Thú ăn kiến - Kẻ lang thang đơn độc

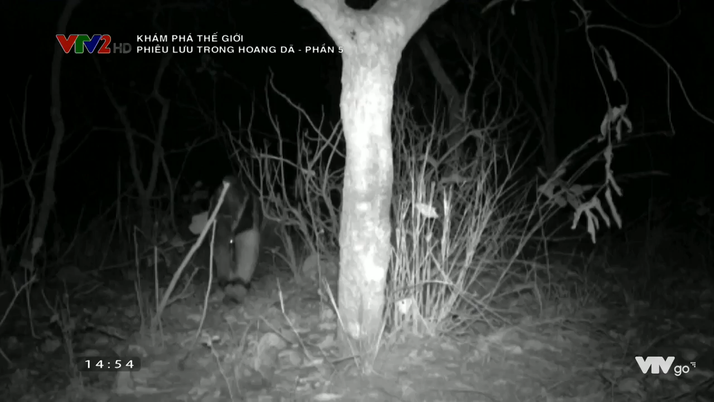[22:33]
cái cây này là mối quan tâm chính đối với thú An Kiến và hai con thú này dường như biết rằng một con thú An Kiến khác đã đánh dấu mùi hương của nó ở đây chỉ có con cái cư xử một cách tự tin những hình ảnh này đã minh chứng cho giả thuyết của Lydia đó là bằng cách lưu mùi hương của mình
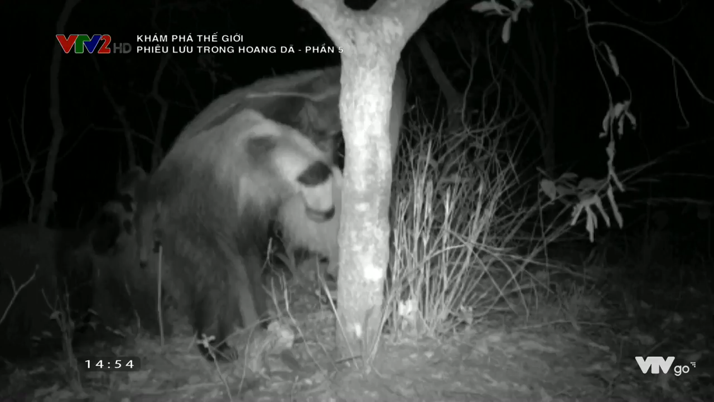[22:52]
vào các dấu vết trên cây các con thú An Kiến khổng lồ đã gửi đi một thông điệp cho các thành viên khác trong loài của chúng